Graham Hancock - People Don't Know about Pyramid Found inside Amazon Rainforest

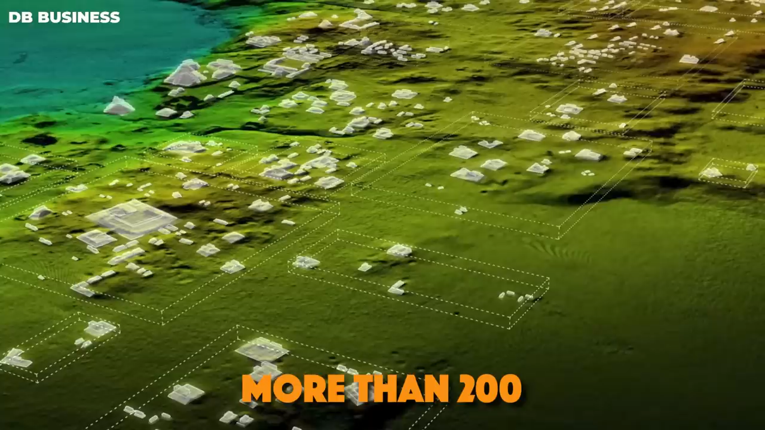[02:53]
Recent satellite images and flyovers show more than 200 enormous geometric earthworks in the upper Amazon basin near the border between Brazil and Bolivia.